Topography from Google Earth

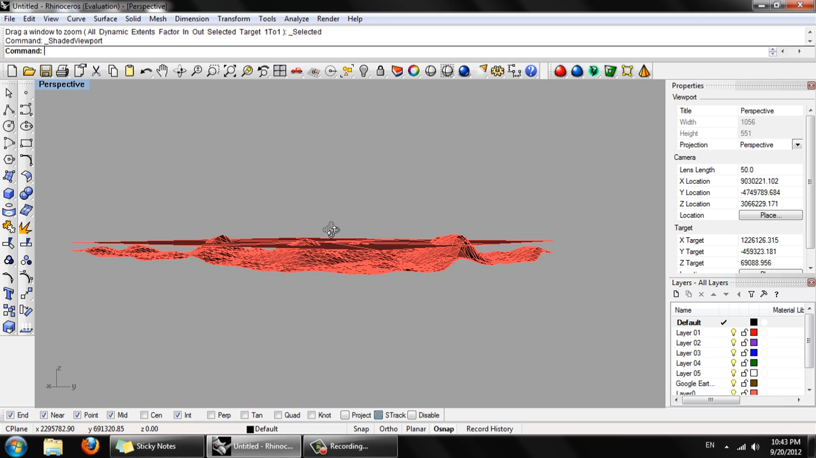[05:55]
For some reason it's put these flat surfaces in as well. Select everything right click.
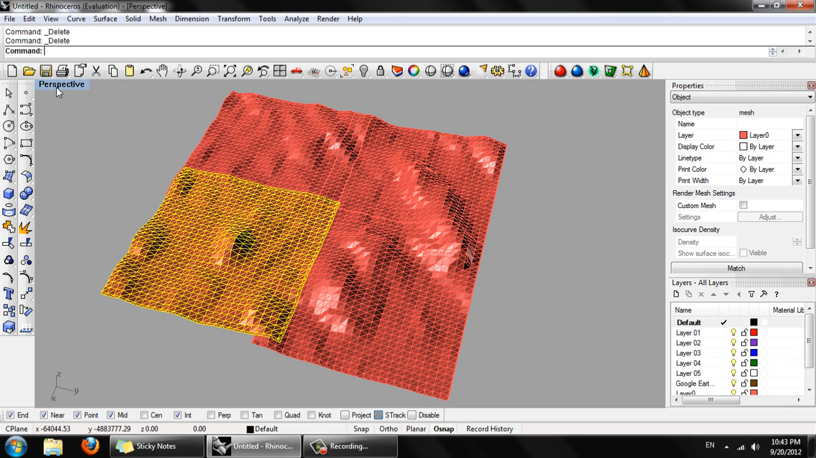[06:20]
Go back into the top perspective.